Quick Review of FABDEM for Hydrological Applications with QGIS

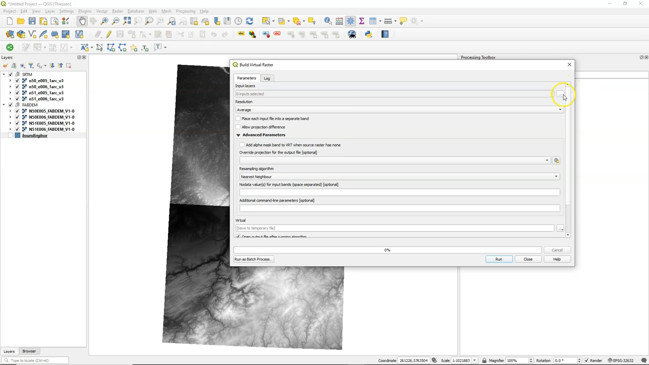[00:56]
and I'm going to mosaic them into one roster that covers the study area for which we are going to do the test. So here first for the SRTM. Create a virtual layer. I call it SRTM mosaic.
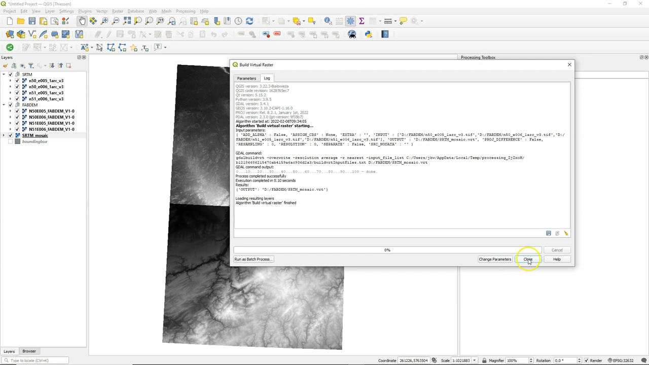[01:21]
I keep the data in the separate groups for SRTM and FAB Dam so we can easily compare them.
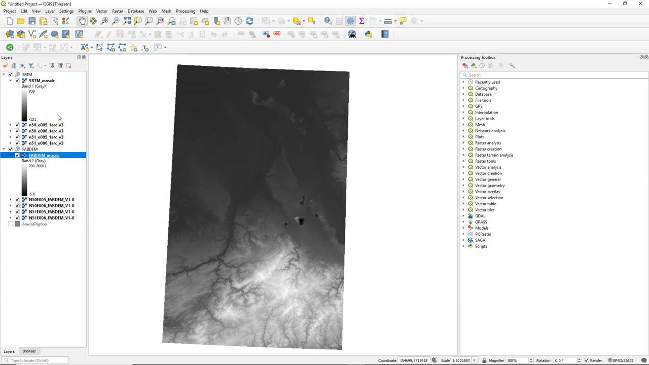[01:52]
Now let's compare these DEMs by subtracting them with the raster calculator. I'm going to do SRTM minus FAB Dam.
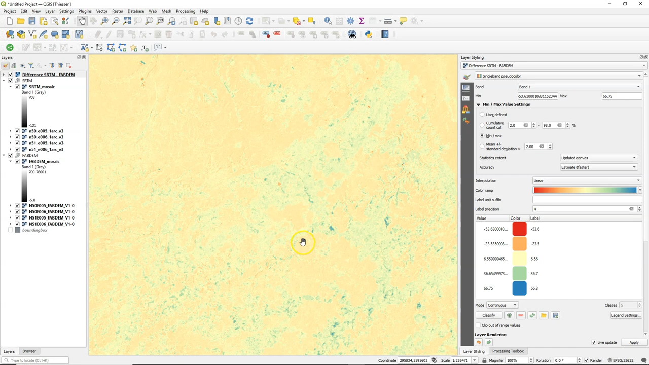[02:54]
And let's add an open street map layer.
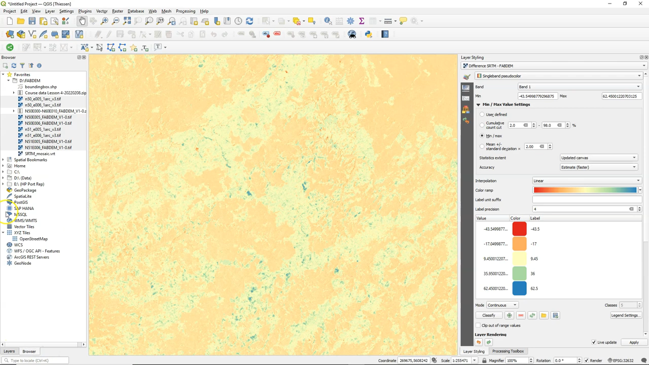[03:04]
To see where those differences occur.
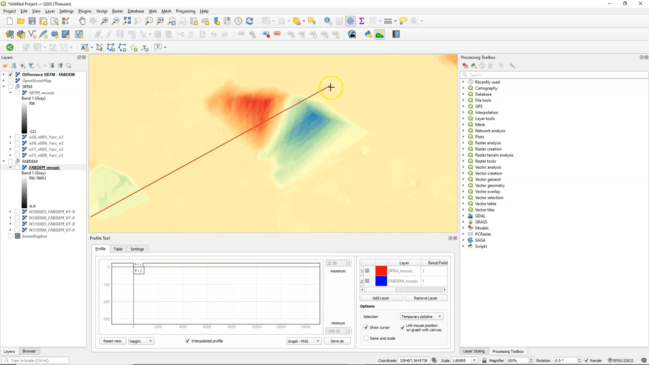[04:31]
And that's also what you can see when there are some shifts. Until now we have used the raw downloaded DEMs.